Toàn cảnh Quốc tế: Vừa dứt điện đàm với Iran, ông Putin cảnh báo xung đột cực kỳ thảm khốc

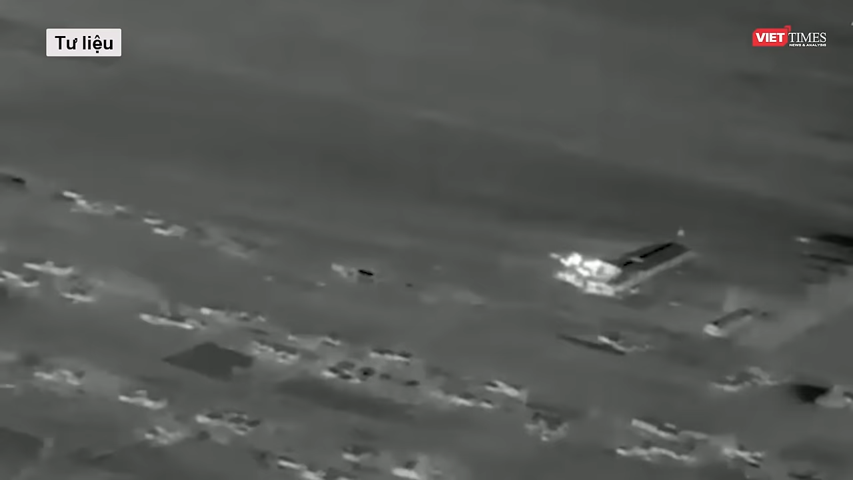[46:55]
Họ dùng camera ảnh nhiệt ra soát và phát hiện nơi lính Nga ẩn náu.
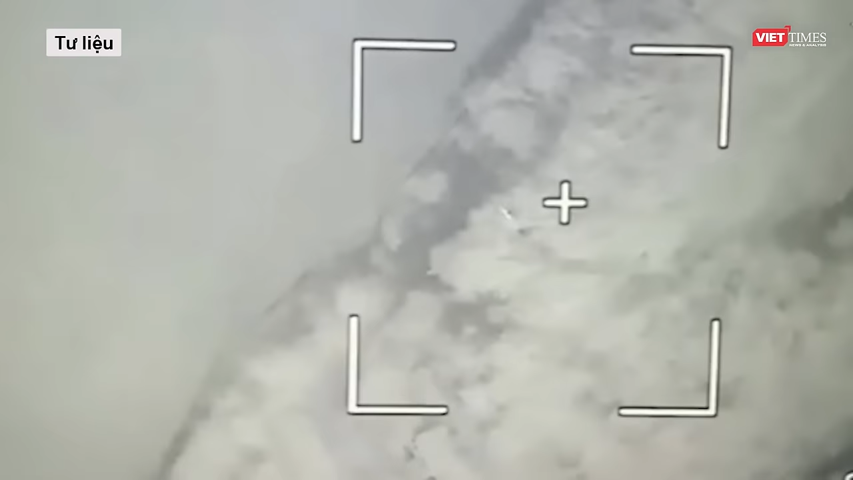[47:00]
Deron thả lựu đạn gây ra một vụ nổ lớn rồi trở về căn cứ gắn thêm lựu đạn để tiếp tục tấn công.
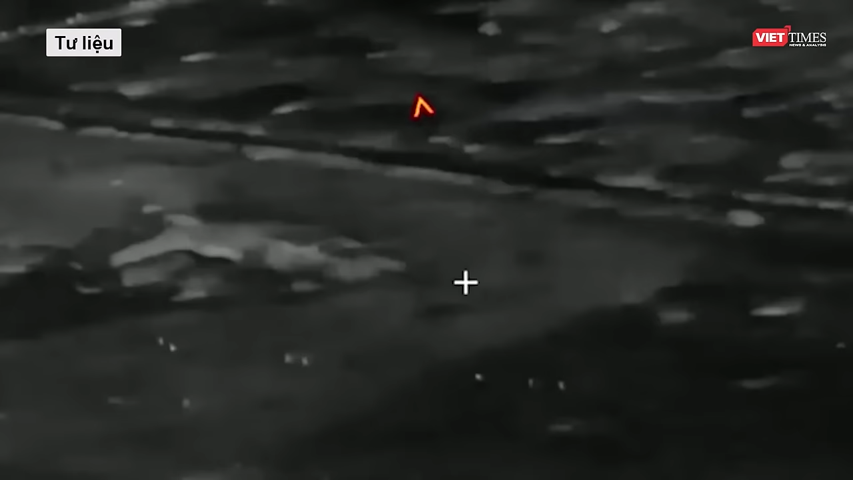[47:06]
Camera do deron trinh sát ghi lại cho thấy hai lính tìm cách chạy trốn deron Ukraine
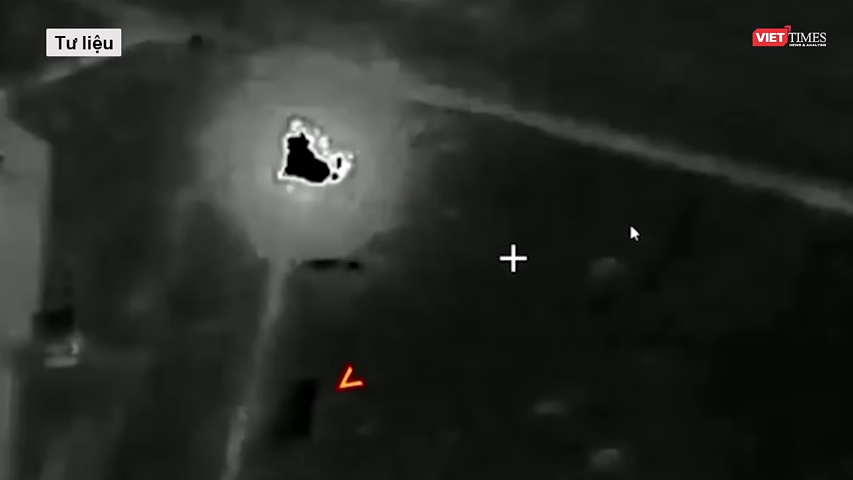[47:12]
nhưng quân phục nguy trang không giúp ích nhiều cho họ dưới camera ảnh nhiệt.
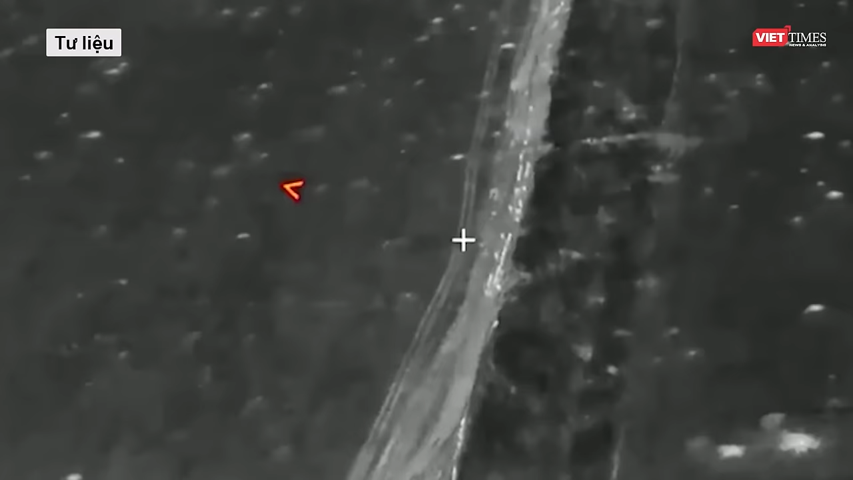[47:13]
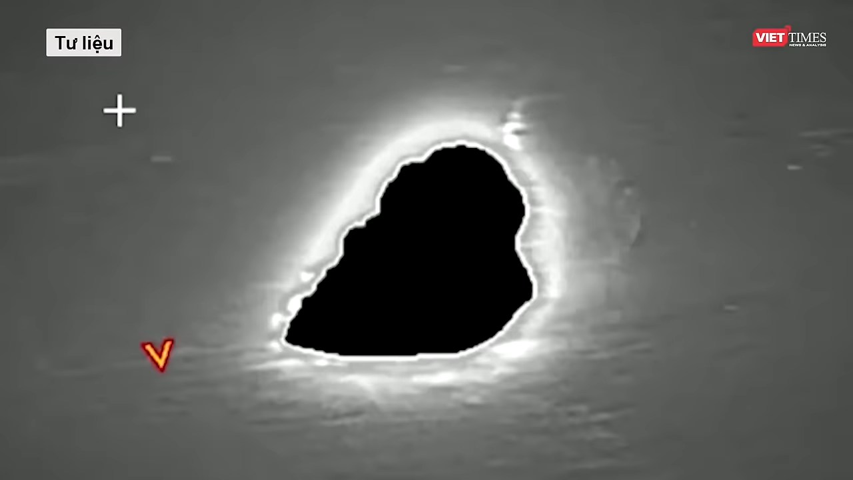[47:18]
Ngay khi họ tìm được nơi ẩn nấp, deron lập tức phát hiện và lao vào tung đòn tấn công tự sát. Vài ngày sau, các thành viên trong đơn vị Anh bắt tay vào một nhiệm vụ khác.